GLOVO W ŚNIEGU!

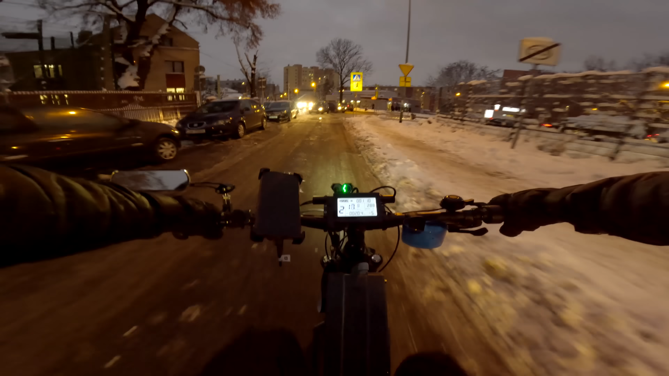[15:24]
Nie, no nie osuj, żeby to się nie wylało. To na bank będzie wylane. O kurde, się robi zimno trochę. Znaczy... czuję, jak mi po twarzy wieje po prostu. Mróz. Znaczy, jeżeli faktycznie jest mróz, to będzie mega szklanka, ale tylko na tych nieruchliwych ulicach. Prawdopodobnie. No lepiej, żeby tak nie było.
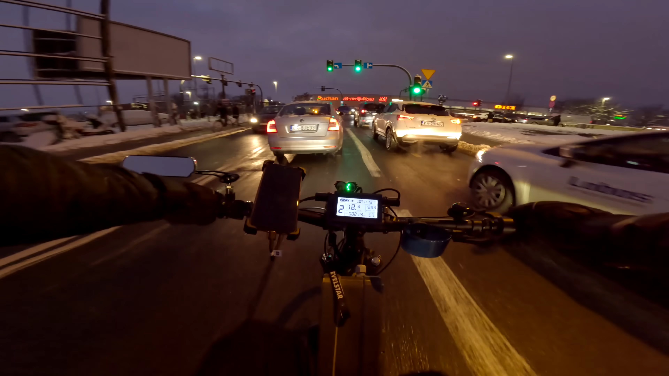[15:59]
No ja widzę, że ktoś tam jedzie rowerem z przodu, więc chyba przyjezdne. Dzięki.
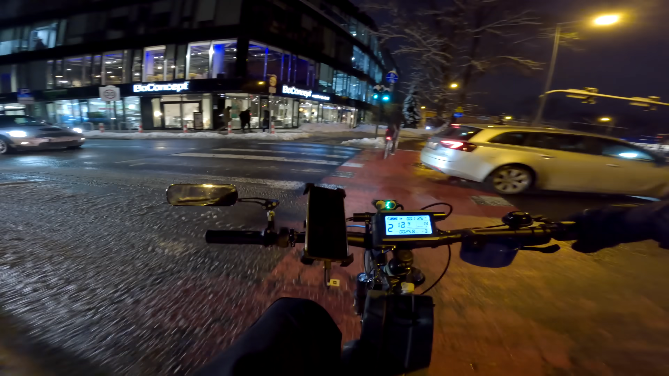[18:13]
Kugla, to moje hamulce? To jest za głośno. No nie pierdol. Że nie przyjadę tędy, kurwa, co? Zresztą żadnego znaku nie było.
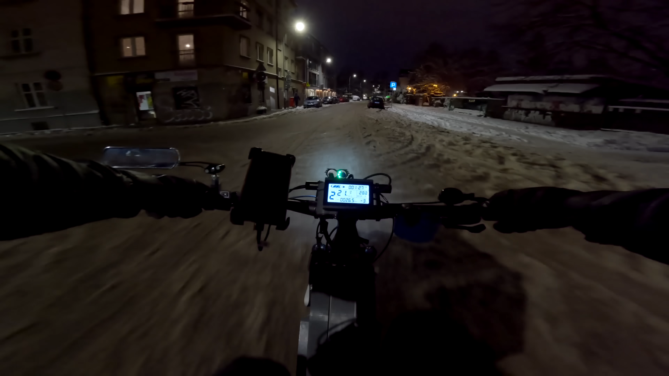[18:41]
I tak to właśnie wygląda, człowiek nie jeździ parę dni i potem się takie niespodzianki dzieją. O kurwa,
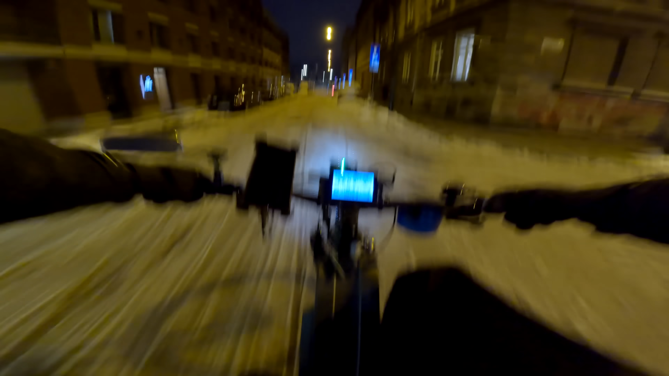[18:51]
Jezus, kurwa, ja pierdolę. No i się znalazł kubiew jakiś. No kurde. Pa, wyprzedził mnie. Jakim cudem. A kurwa, po czym ja jadę w ogóle? No ja nie wiem, czy ja chcę tu hamować, bo to jest drewno, kurde, mokre.
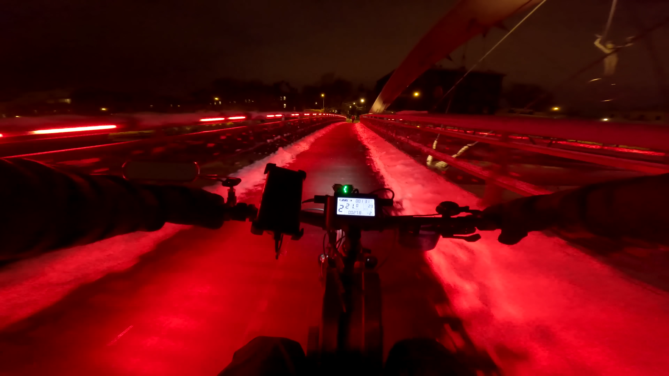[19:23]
Pewnie z lodem jeszcze. Nie, dobra, jest przyczepność.
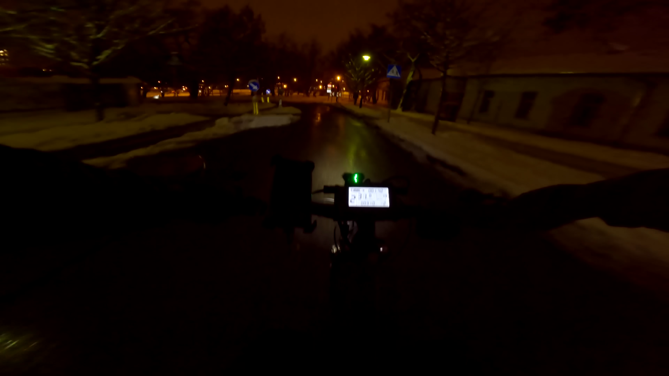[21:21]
O, ho, ho, ho, ho, ho, ho. Gdzie, którędy to? Którędy to? Ja tu kurwa mać.